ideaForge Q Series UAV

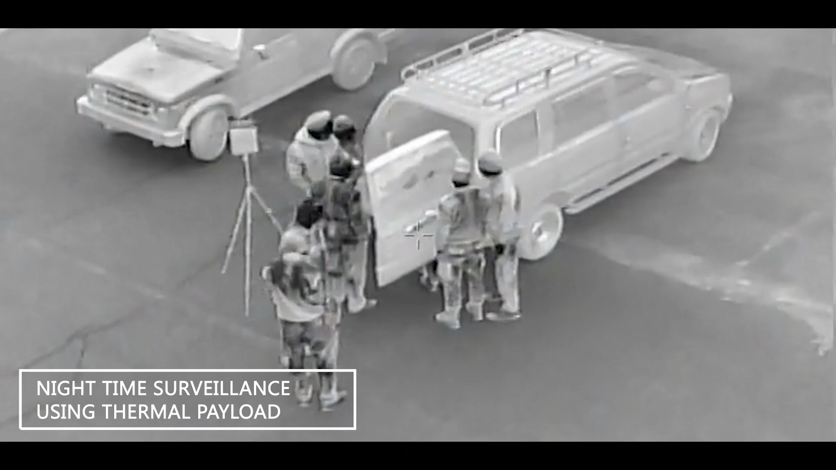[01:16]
With the night vision surveillance camera, you can stay up in the air even when the sun goes down and conduct covert
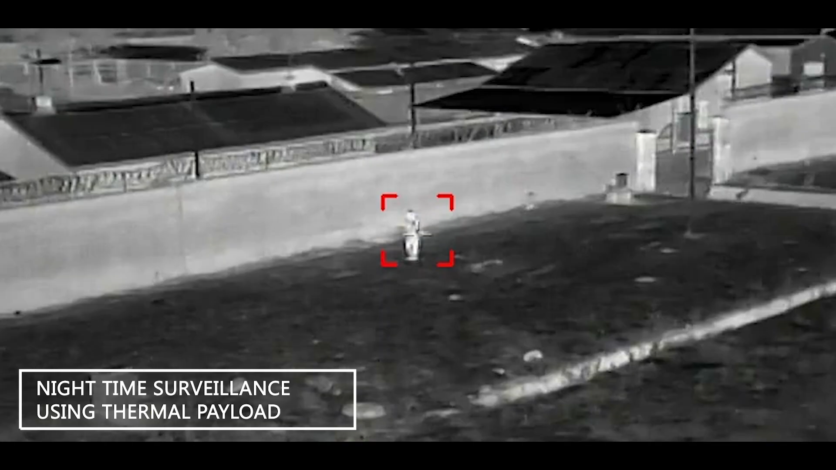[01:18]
surveillance operations outside the audible range of the target.
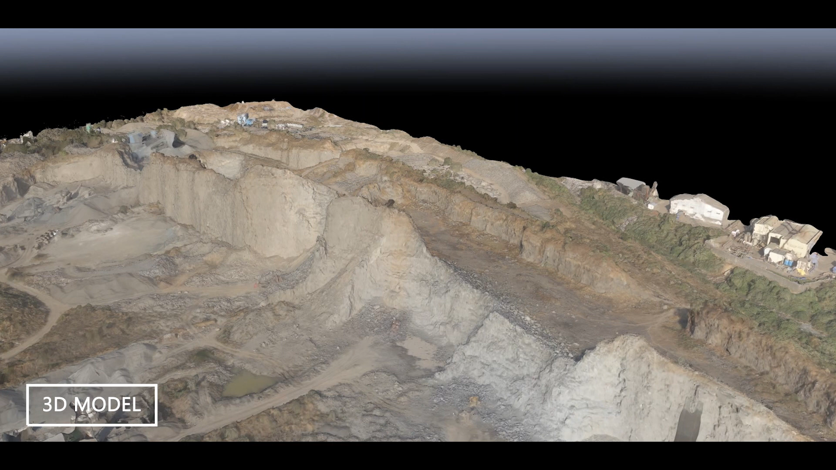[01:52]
models helps organizations make decisions on hard data rather than estimates.